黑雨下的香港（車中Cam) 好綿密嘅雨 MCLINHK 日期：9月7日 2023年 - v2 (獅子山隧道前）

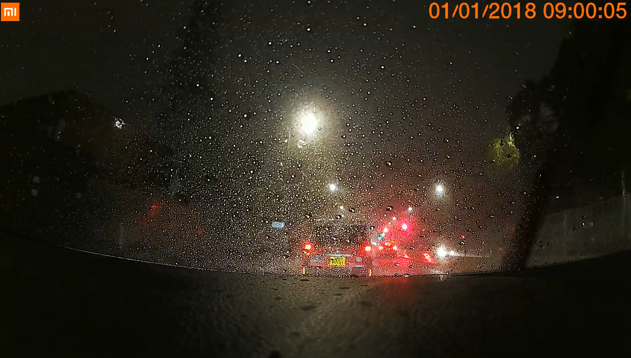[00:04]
多水啊！你睇下地下，好夸张啊！哇，你睇下，哇！你最中意睇嗰啲雨水啊？